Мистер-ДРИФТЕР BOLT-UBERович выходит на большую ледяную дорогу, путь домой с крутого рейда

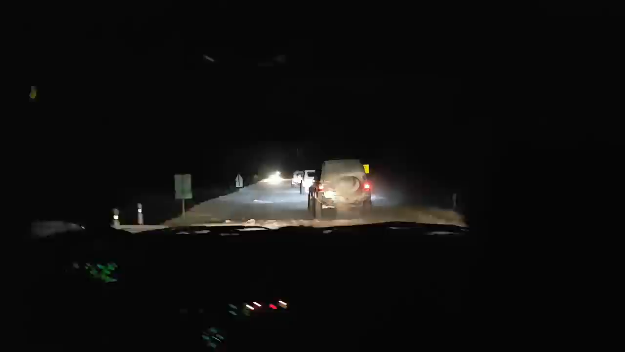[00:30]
Андрюха, там встречка Подготовил дорогу человек?
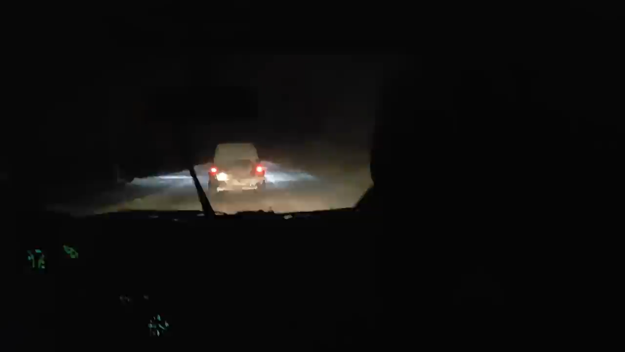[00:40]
Лед вообще тормозит Не лед, да, в натуре? Скажи им, что гололед осторожно Тупо каток, вообще жесть Все блестит После поворота через 20 метров каток Каток, каток вообще Жестяк Да, тут продувается, так она, посмотри Не надо Убери руку, руку, руку убери А?
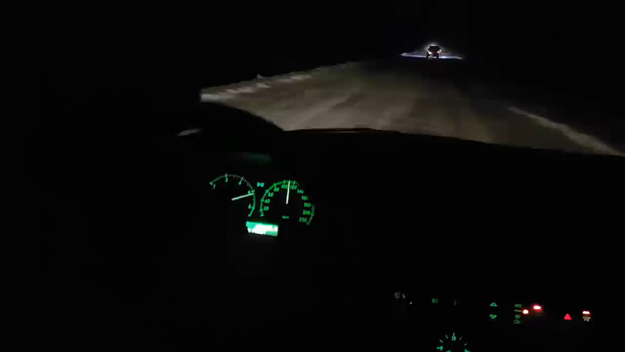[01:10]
Да, он же Жесть Что-что? Просто каток полный Все не знаю Осторожно, там встречка Просто ледет Да Витя нас обошел Витя обошел на УАЗе Хотя ему непросто сегодня Хорошо идет Хорошо идет Витя, ты знаешь, ты пальдюш паришь?
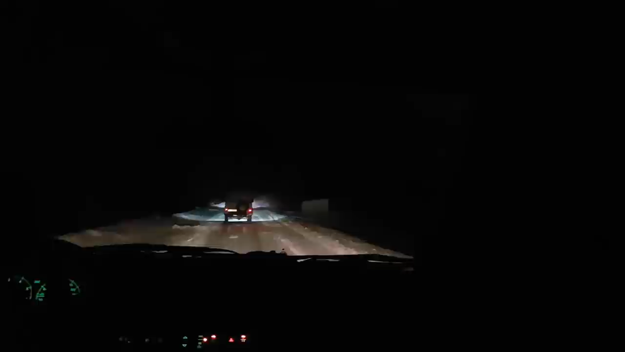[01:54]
Какой тут трактор слева за забором Давай его вытянь Смотри, какие тут переметы Давай его вытянь
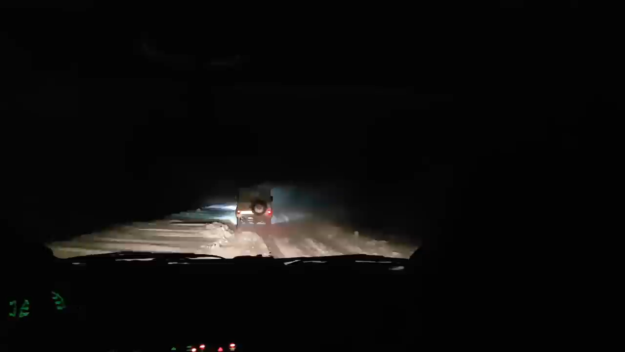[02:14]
Ого переметы, смотри Жизнь Какие диски хорошие Картошку жарят Андрей, блин Андрей проверяет Проходимость Проходимость Ранжровера Да, каток С переметами Следи за Витя Он может дрифтить Начать в любой момент Ты видел, как он дрифтил?
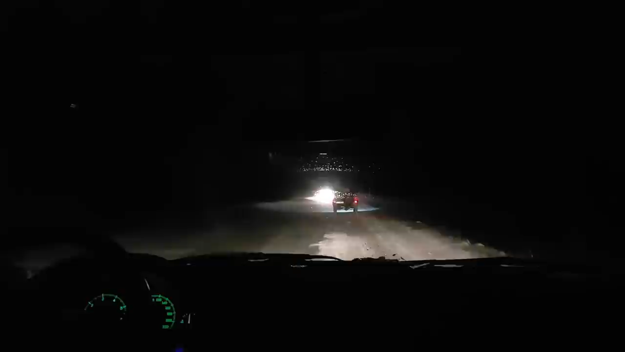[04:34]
Паша, на встречной еде большая фура, поэтому там не мотив Куда он едет? Сейчас будет вообще ехать Да Ну ты пробил же ему там Да что ты не пробил, она тяжелая Вера там светит что-то вдалеке Она с бетоном Ну что навеку от нас, я думаю, что ФРО успеют проехать и объедутся Ну и увы, я предупреждаю, я не сдаю расстоян И здесь в Солнце Там перед фурой сейчас такие переметы будут,
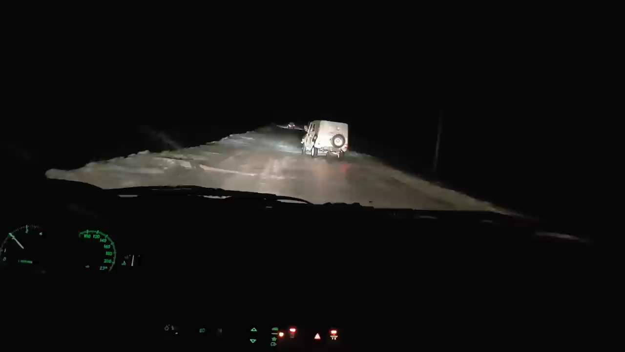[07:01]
Витя нормально валит А он же увидел, что я снимаю, понял? Понял, что происходит? А попробуй ближний оставить свет Давай дальний Нормально Витя валит Смотри Это жесткий парень, да? Слушай, это под музыку Витя Витя надо выйти, да? Надо показывать это Знаете, я хочу
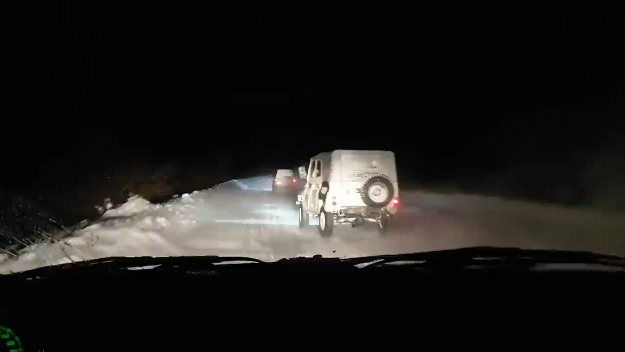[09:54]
Витя надо выйти Посмотри, что он исполняет этот Витя Ты видишь его? Чуть-чуть Чуть-чуть Это жесткий Гололед нереальный, да? Осторожно, осторожно, Андрюха
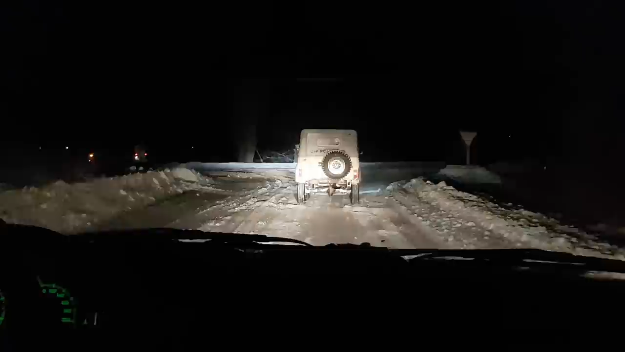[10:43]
Бориспаль Бориспаль на лево Нет, нет, ну ни заправки Ни хрена вообще Да, глухие места, да?
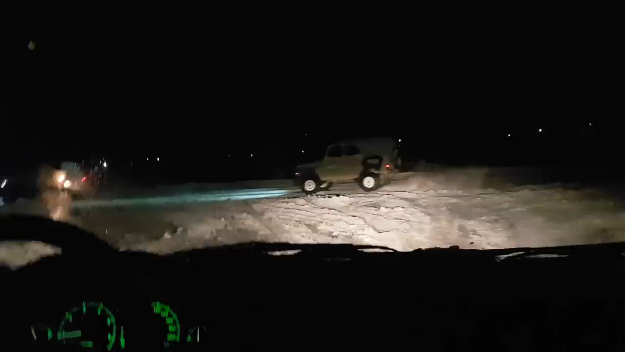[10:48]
Первая заправка Смотри, смотри, смотри Смотри,
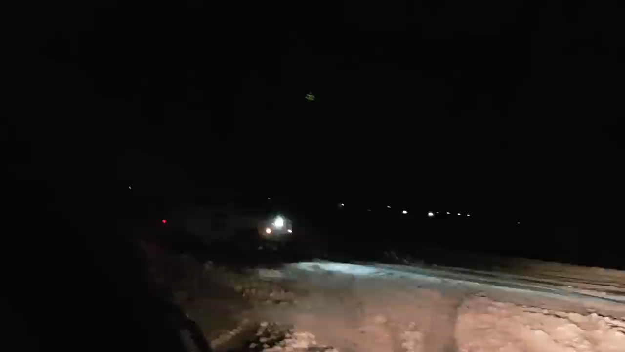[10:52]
смотри Витя исполни Это жесткий Осторожно, Андрюха Андрюха, прыгай за сруй Все мы Первая,
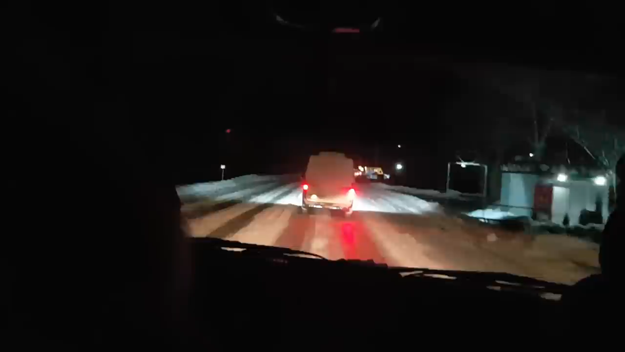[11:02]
ближайшая заправка Останавливаемся кофе Все мы на трассе Бориспаль Днепропетровск В Рогозове, где развилка будет Рогозов Там есть левая заправка, да? Ну мы едем по трассе Пока ничем не видим Сейчас
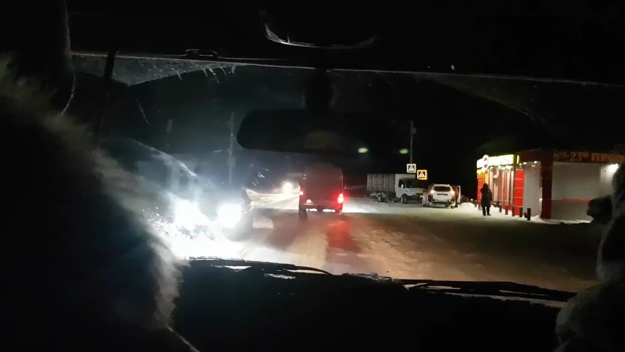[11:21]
километров Внутри не будет мало С левой стороны будет заправка Просто каток вообще Да, весело едем, да? Пилот жесткий просто очень Очень жесткий Просто Опыт Просто реальности, правда? Андрюх
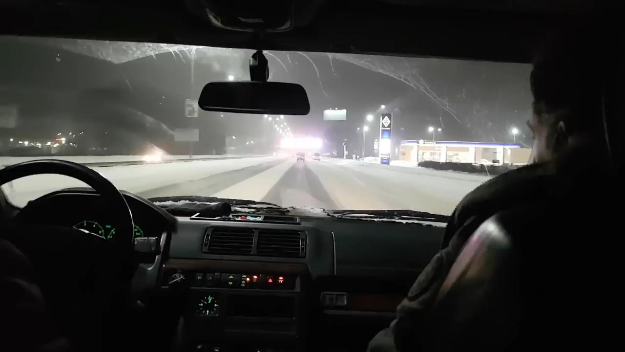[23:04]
камеру и не понял и начнется опять то же самое почти 85 где-то у него там у меня брыжа спинометра на 10 да по ощущениям где-то 80 едем наверно до 85 где-то едем